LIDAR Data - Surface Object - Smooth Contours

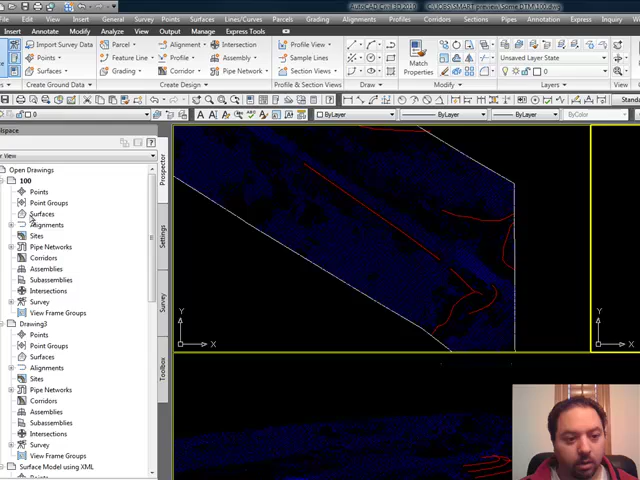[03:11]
And although this is not a Civil 3D drawing, it's just an AutoCAD drawing, you do create surface. Alright?
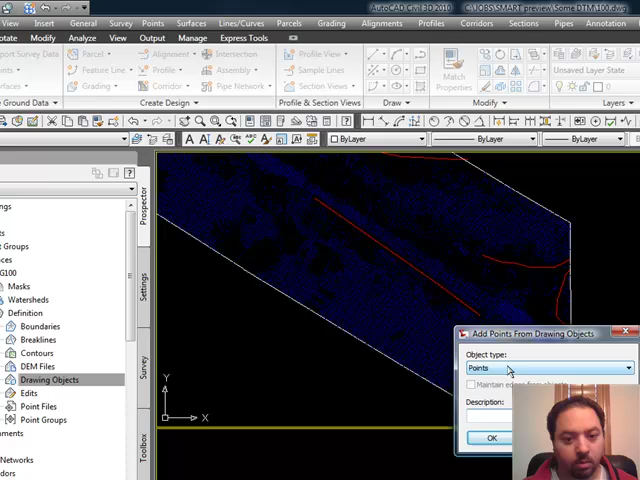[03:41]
the entity, the object type that you'll be selecting to be points. And we'll say okay. Okay? So, it'll get all the points. It will not get any of the...
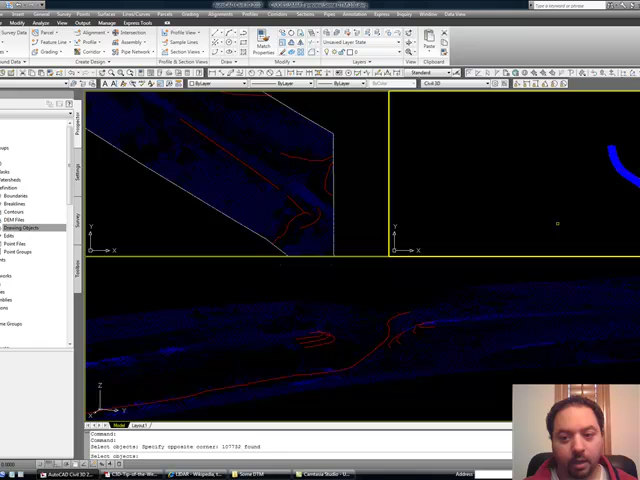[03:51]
It will not get the 3D polyline or the boundary or the text file. Okay? And there's the surface, you can see it there. Then we'll add the break lines.
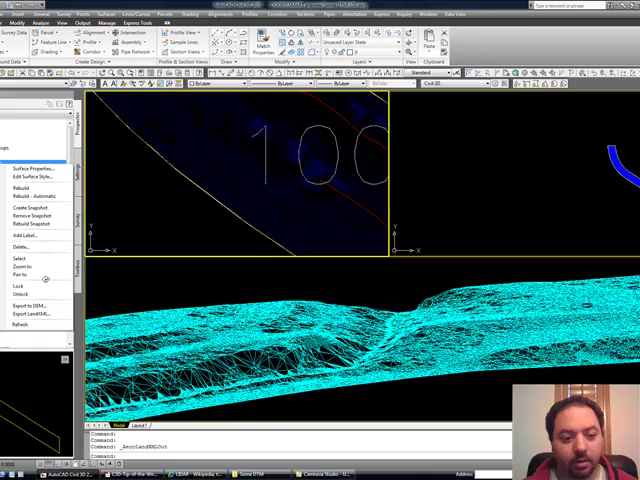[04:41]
Export LandXML. So, now it's just surface.